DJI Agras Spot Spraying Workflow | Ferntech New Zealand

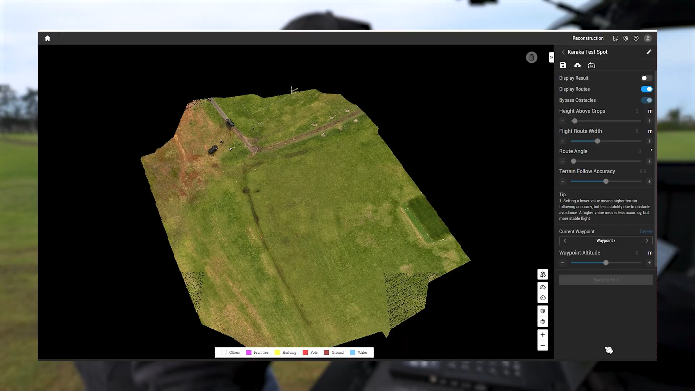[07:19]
and there you can see the flight that the path that it's going to take and i can actually have a 3d view to make sure that there's nothing in the way if you're flying
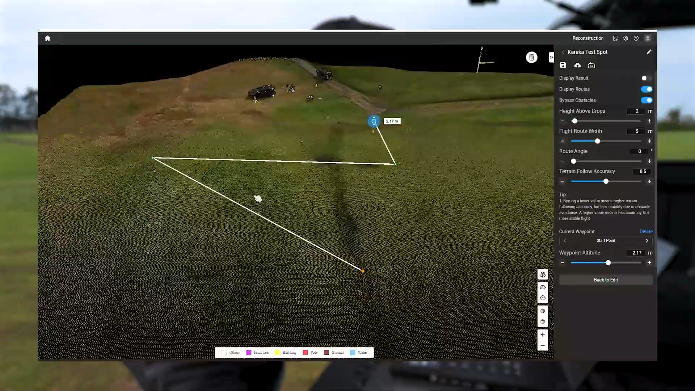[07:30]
around a lot of trees and you can check if there any branches that you may have missed or you might need to change your approach and how you go about getting to that point to spot spray on the right here heights above crops two meters a little bit low two and a half to three meters whatever you feel comfortable flying um the right angle you don't need to worry about terrain follow accuracy we'll just leave it as normal and that's pretty much ready to